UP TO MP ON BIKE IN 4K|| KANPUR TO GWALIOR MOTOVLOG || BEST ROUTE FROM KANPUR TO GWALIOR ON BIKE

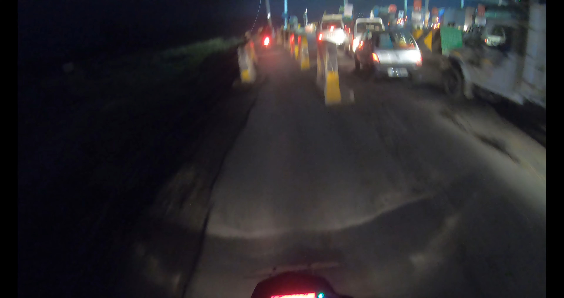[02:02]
प्लाजा कि बाइक वहले साइड से निकल जाओ अगर यह मुना
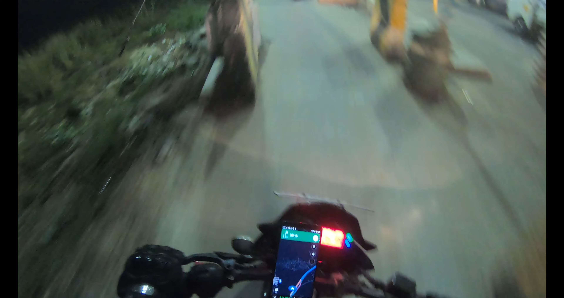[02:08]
एक्सप्रसवे अलगना हूँ एक्सप्रसवे होता तो
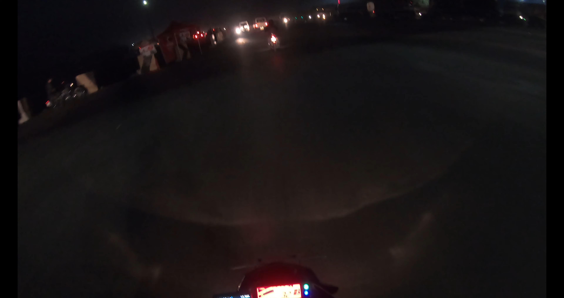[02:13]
हमें टोल देना परता हूँ यहां पर नो टोल यह मैंने एक लूप होल निकाला है कि जैसे ब्रेजर जाए वहां पर स्पीड देज कर लोगी
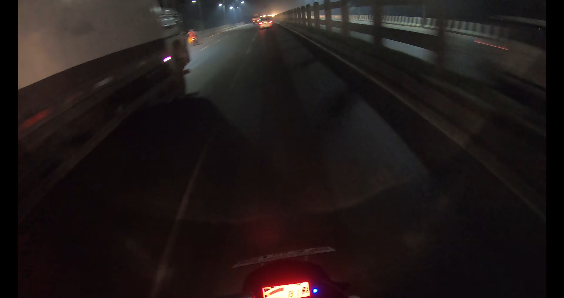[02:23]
यहां पर � अबर्श करना हूँ वहां पर स्पीटी में गें लेगन रहत कर ब्रिज भी इतने छोटे हो गया है शुरू में से पहले ही खता है लोगने शुरू में से पहले ही खता है अप्श्यक्षट यू कन सी थी विसिबिल्टी नाओ
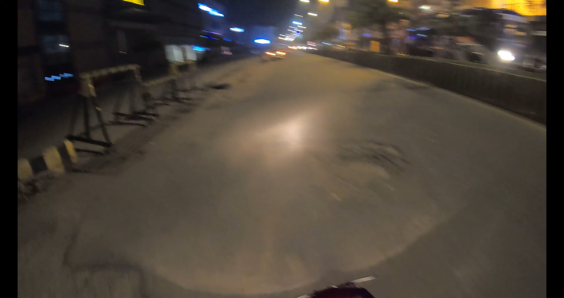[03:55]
तो सब कुछ बंद हो गया है अबर आल्मोस्त रात की ग्यारा बज रहा है है तोड़े सिटी साइड लग रही है फाइनली अथोड़ा से फील हो रहा जैसा कि मैंने बताया था बाइक एक्सिडेंट तो इस लेग गार्ड ने बचा